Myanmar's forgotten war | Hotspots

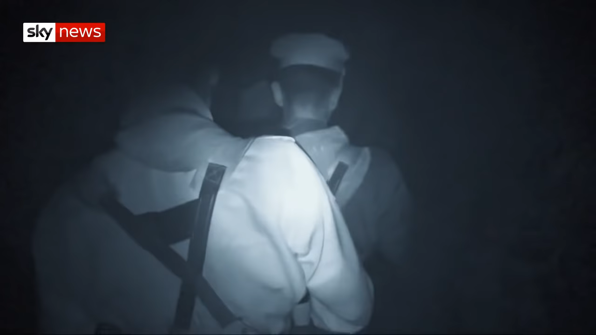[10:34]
So whilst we were slipping and sliding and trying to keep up with them,
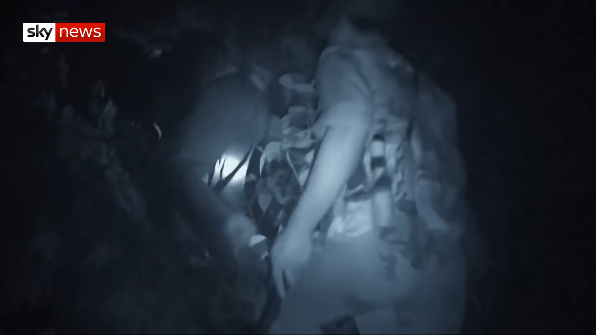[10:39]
they were moving really stealthily.
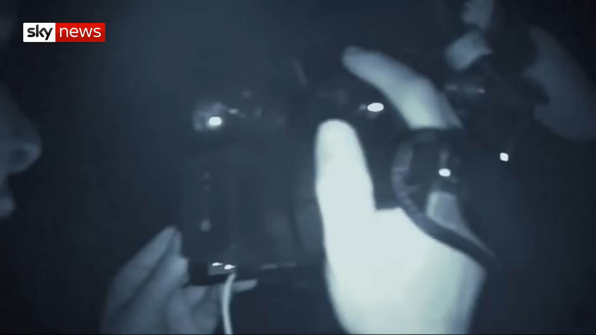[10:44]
I'm worried about falling high up. Never climb a mountain in the night.
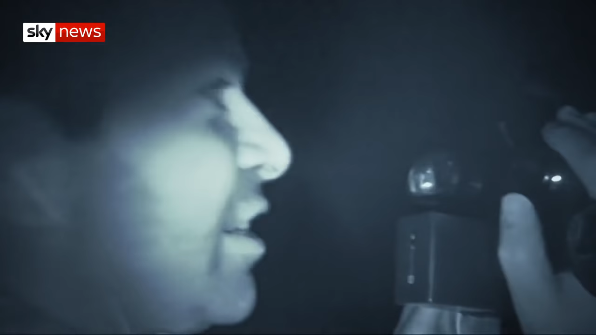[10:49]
You're looking through the night vision and you can see things sort of clearly.
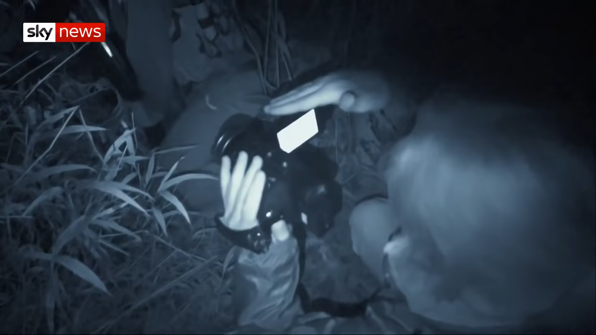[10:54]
You still can't really see where you're walking or how you're stepping.
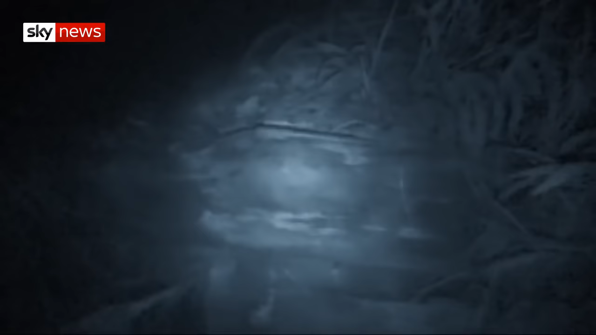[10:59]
And we spend most of the time falling. They were using just their eyes.
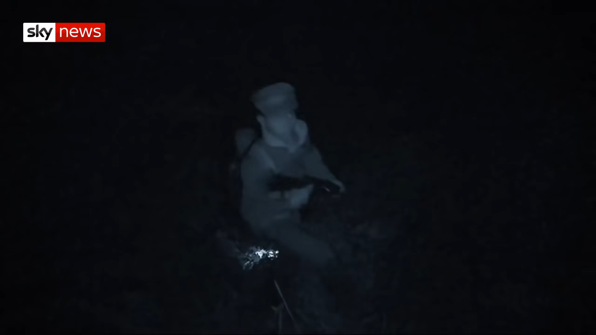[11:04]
And I suppose your eyes get accustomed. But when you're switching between the night vision and your normal eyes, it's like going from dark to bright the whole time.